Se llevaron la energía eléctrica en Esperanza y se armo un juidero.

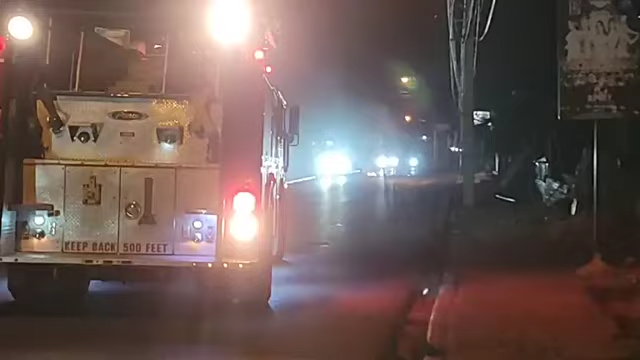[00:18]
hola en la entrada del cruce aquí próximo a esperanza dream prendiendo un par de gomas llamaban a los bomberos para que apaguen el fuego que apagan las gomas
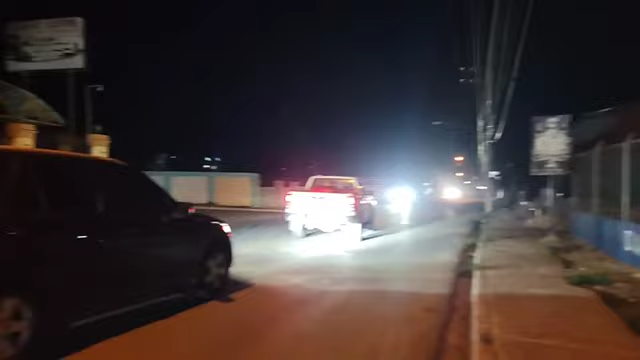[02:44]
bueno señores la gente está metiéndose por los barrios
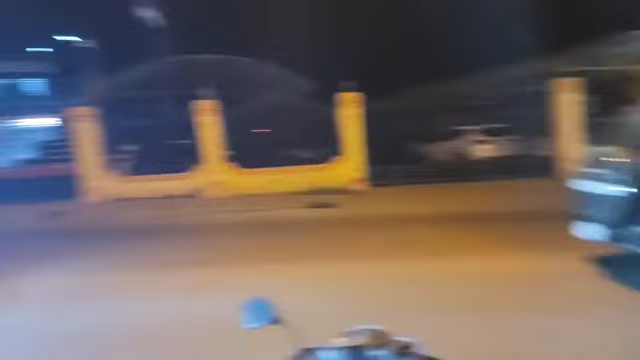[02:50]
porque están prendiendo goma aquí en el cruce de Esperanza frente al barrio Peña Gómez
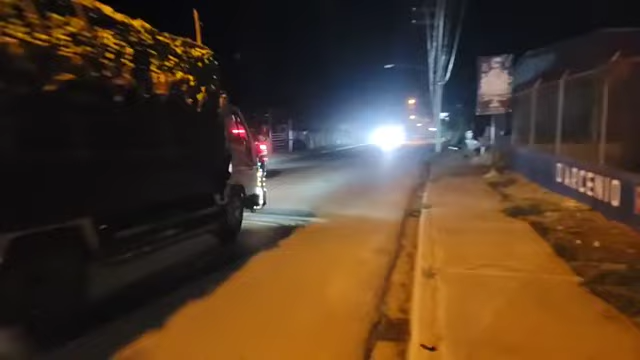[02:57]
próximo Esperanza Dream aquí llegando a la pollera ahí están algunos vehículos están pasando
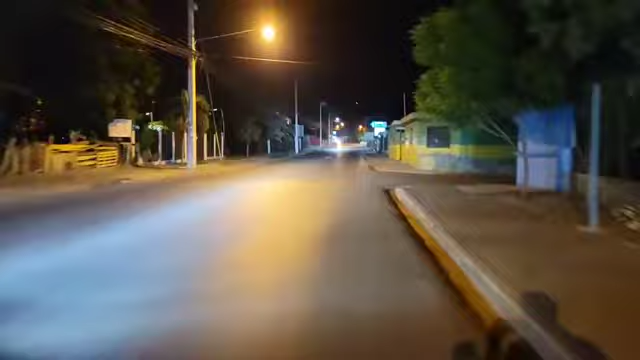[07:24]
del municipio del municipio de esperanza está lo juro no hay luz en muchos sectores y por eso han sido la protesta de esta noche vamos a ver si está lo prende la pasola
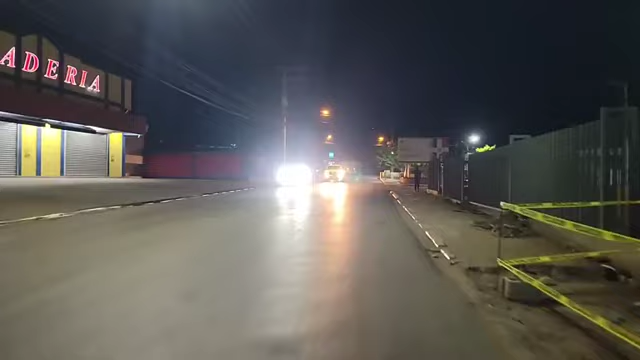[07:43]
hay fuego hay fuego fuego bueno por aquí por aquí hay luz todo bien todo bien carlos saludos para carlos garcía saludos
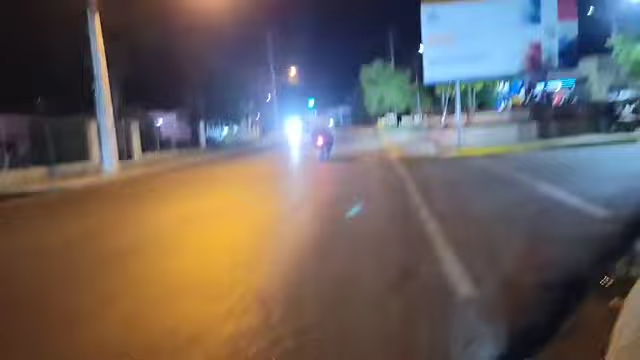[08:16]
estamos frente al parquecito de benito como le dicen allá allá está el hospital
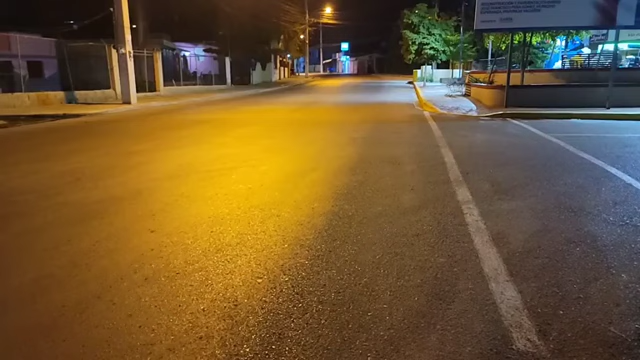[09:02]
ah en el barrio quisqueya hay luz ah para allá hay luz yo pensé que para allá no había luz buenas noches Wanda Tavares saludos buenas noches mi hermano acero saludos buenas noches compartan mi gente denle a seguir compartan la transmisión denle a seguir denle me gusta para que le llegue a más personas